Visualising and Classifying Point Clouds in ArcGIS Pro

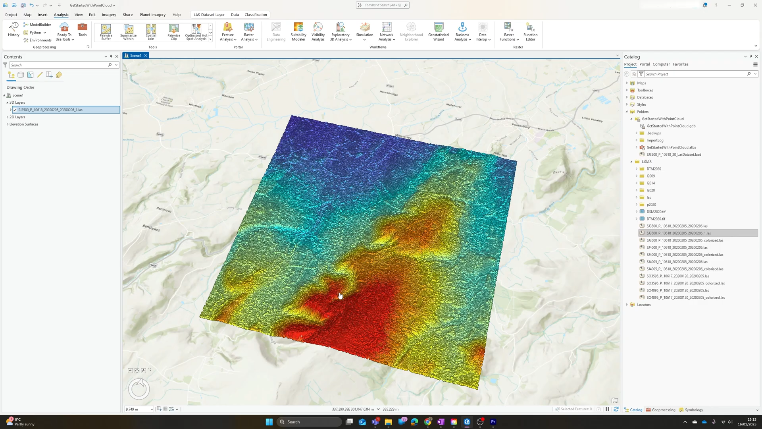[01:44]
if you if you keep seeing a kind of translucent red cube rather than the points that I'm seeing here essentially that means the the point cloud you're trying to view is too big for your your video memory so in that case what I'd recommend doing is zooming in a bit
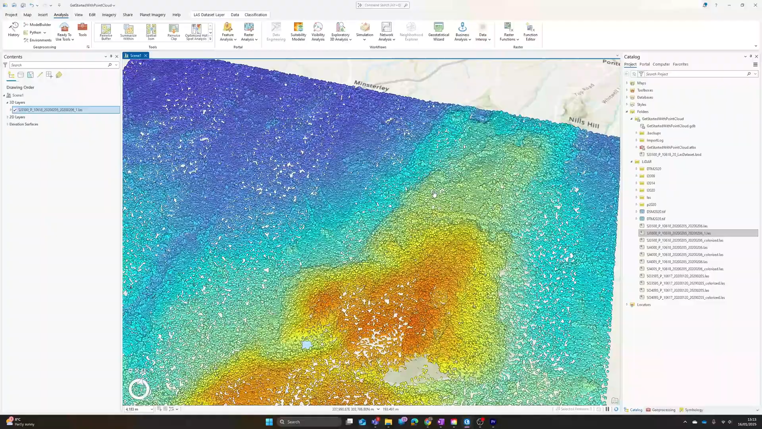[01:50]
and as you zoom in eventually you should hit a point where actually your computer can start to to manage that data set and even if
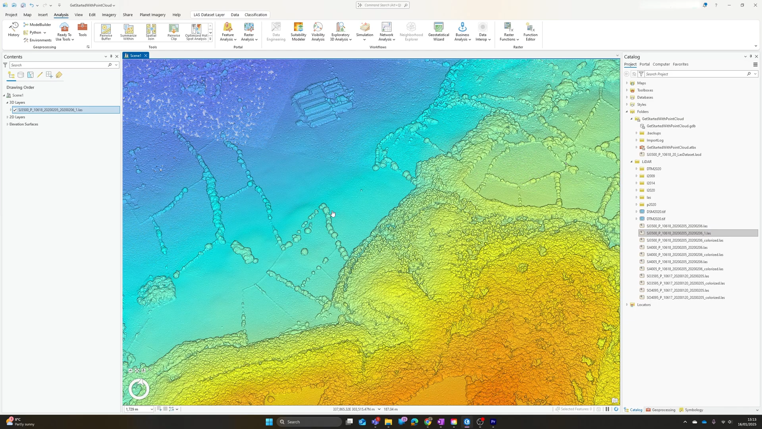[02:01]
it is displaying zoomed out as you can see with mine it degrades the the resolution so actually as you zoom in you will start to get a more detailed view of the point cloud as it loads the the full data set so that's if you've got dot las files if you've got laz files instead then ArcGIS won't necessarily read those
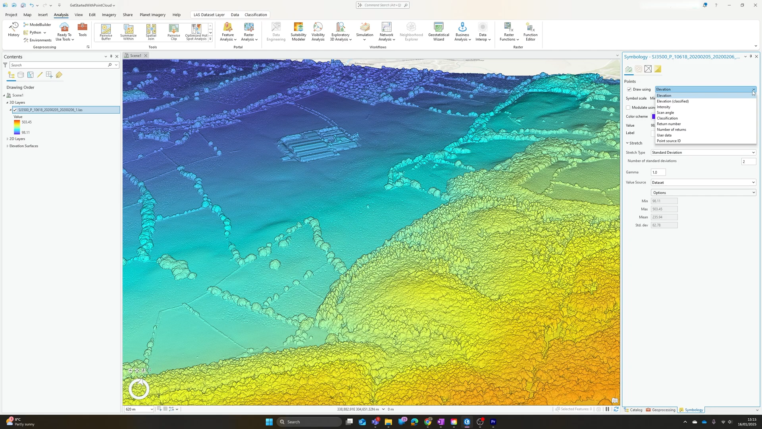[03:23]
do all the usual settings you would pick the color ramp change the stretches that kind of thing we do have a number of other visualizations we can use in particular we could look at intensity if your data sets got that so that's how
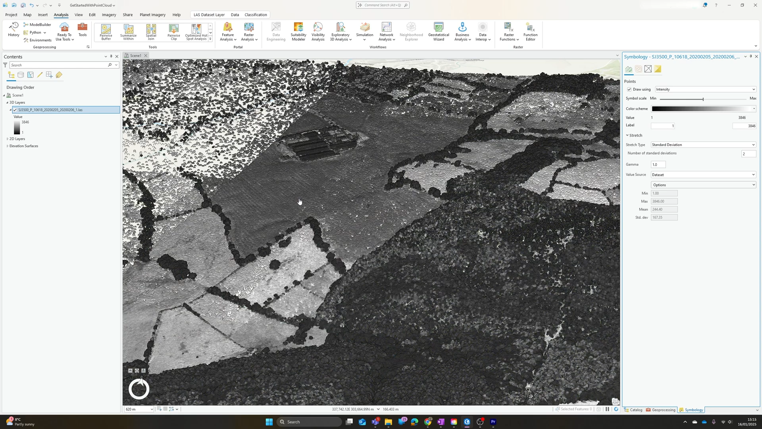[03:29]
much light was actually reflected how strong the reflection of the the pulse was as well as the the height of it we
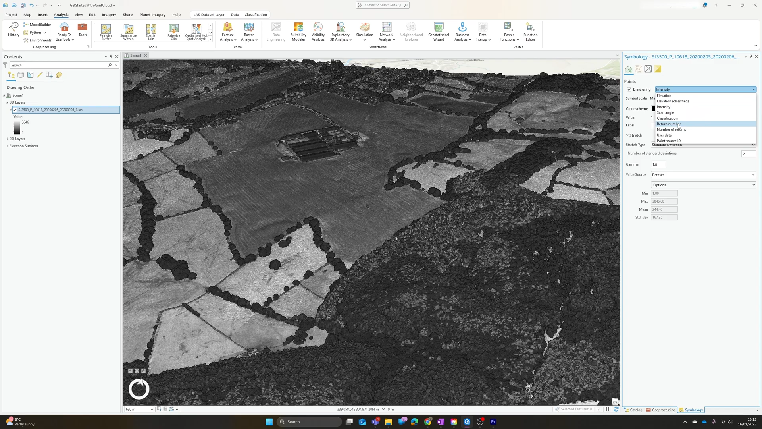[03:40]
can look at the return number so i'm not going to go through all the options now you can have an experiment as you can see by default we'll always see first return most clearly at the top but if we zoom in
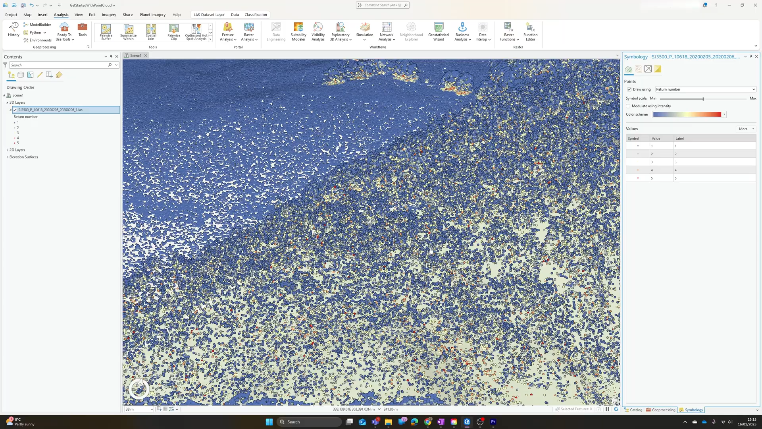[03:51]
around the the vegetation layers in particular we'll see that the first return comes from the the top of the trees the top of the vegetation but we do have two three four even five returns
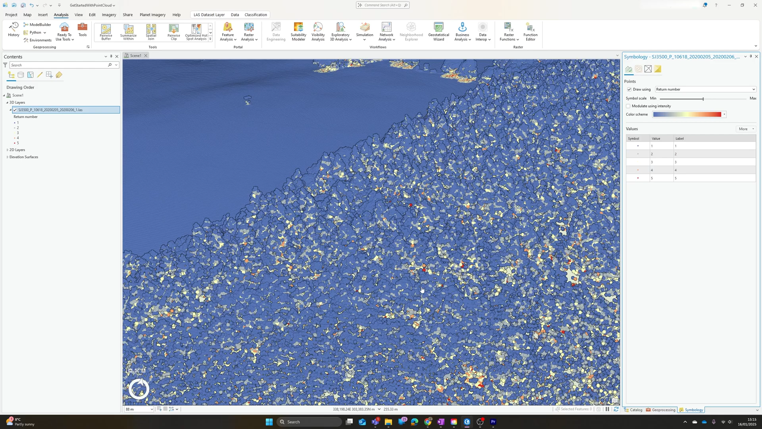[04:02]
in some case cases lower down below those and the other one that's particularly of interest is
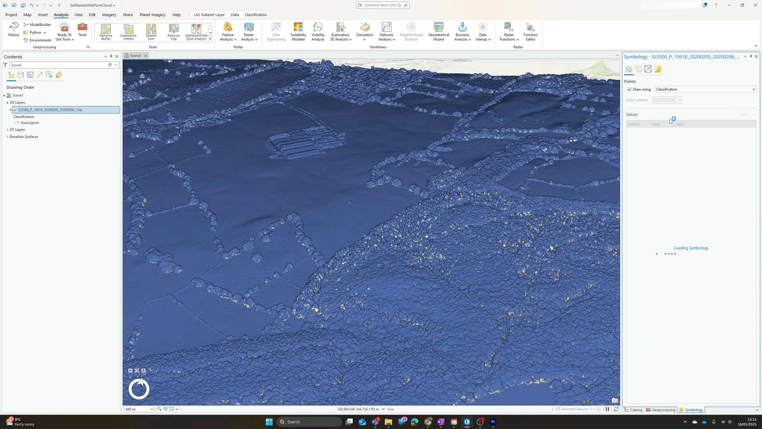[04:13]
classification so lidar points are often classified to indicate the the type of surface they're being reflected from now unfortunately at the moment this data set hasn't been classified so everything shows up just as class one unassigned fortunately it's very simple to classify that data within ArcGIS Pro so if we go to our geoprocessing pane and search
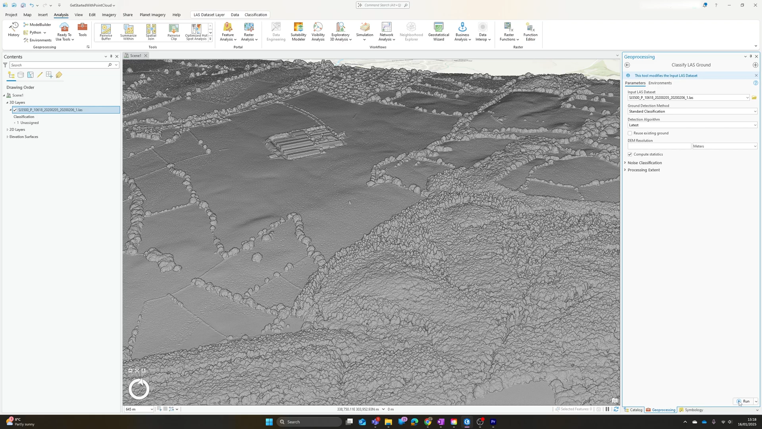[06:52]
we can choose to also classify noise points and set a processing extent if we just want a subset again i'm not going to worry about those for now and just hit run so this will take in in my case probably a minute or so um
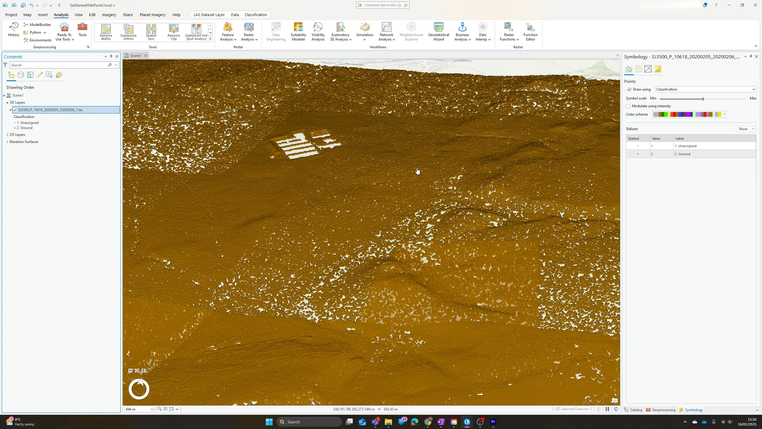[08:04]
so we now have the option of filtering just ground or just non-ground points within our layer so unsurprisingly ground points will give us a much flatter layer removing vegetation buildings and such like
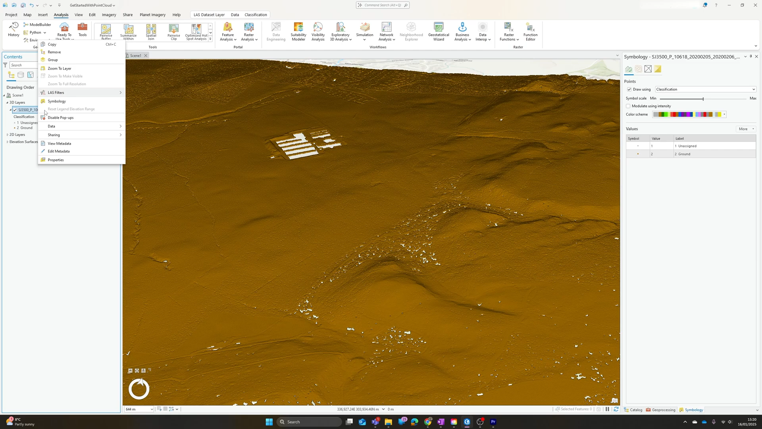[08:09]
um and just non-ground points will give us the the vegetation the buildings and everything else so what if we now want to try and classify those remaining points so we head back to our geoprocessing toolbox and the next one i'd recommend running is classify last building uh because i've discovered that if you attempt to classify vegetation first it will tend to assign vegetation
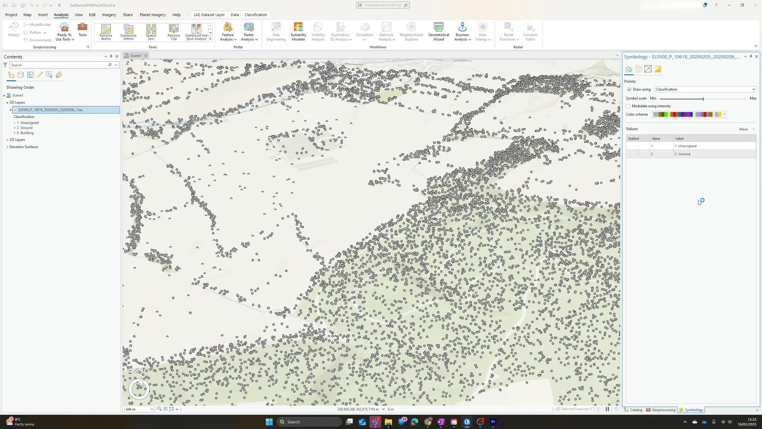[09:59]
and with a bit of luck there we go we now have a building class um added to our data set now it's worth noting um there are kind of standard numbers for all of these classes so you'll see one is unassigned two is ground and then it's jumped straight to six for for building
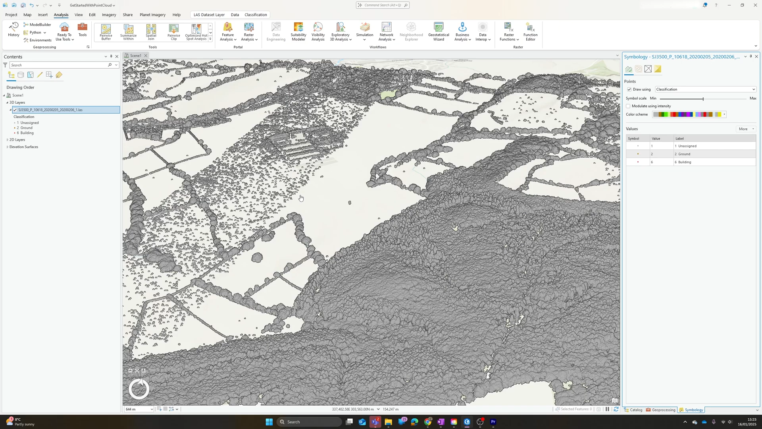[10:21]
oh and i've realized that i've still got this filtered to just show on ground points let's change that back to all points so we should actually see
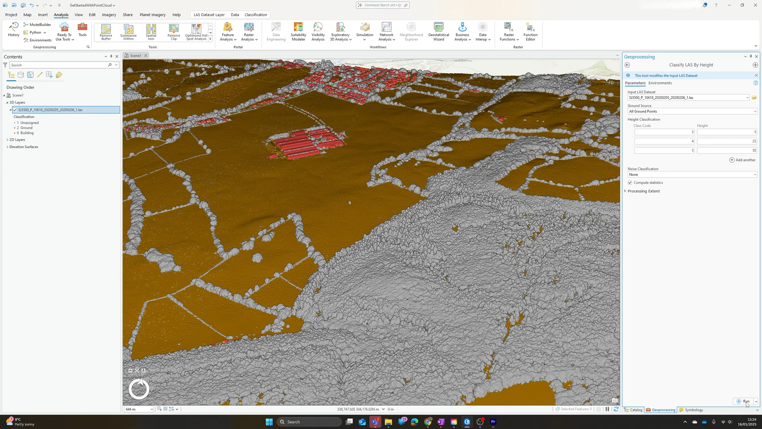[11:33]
see by default it's going with five 25 and 50 meters you can modify those values to whatever makes makes most sense to you so we'll hit run once again
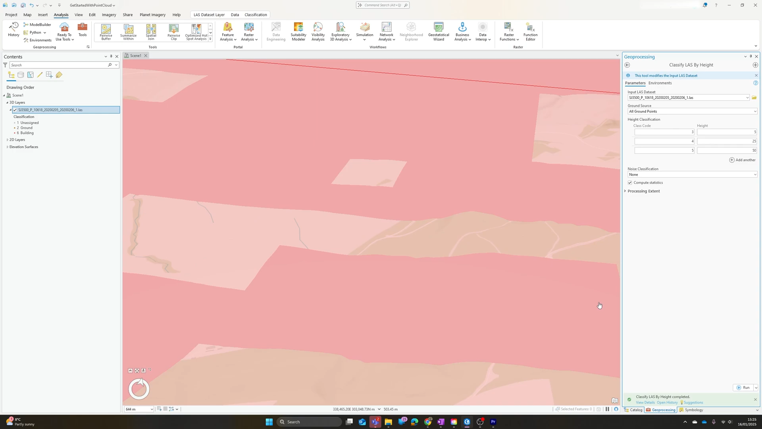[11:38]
and there we go we should now have a fully classified
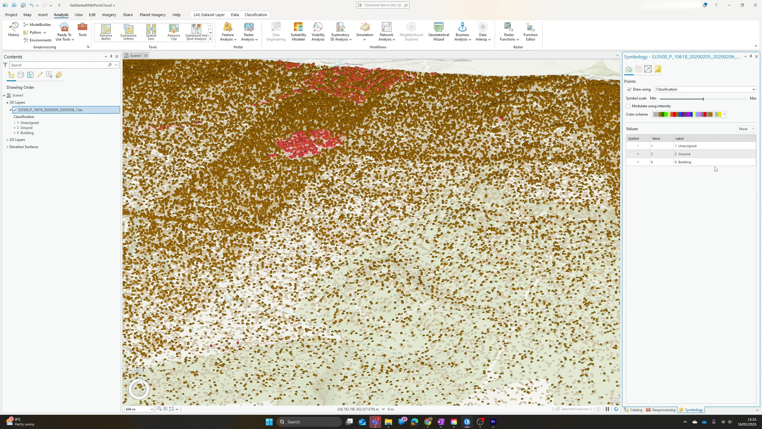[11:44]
data set so once again i'll add values here in the symbology paint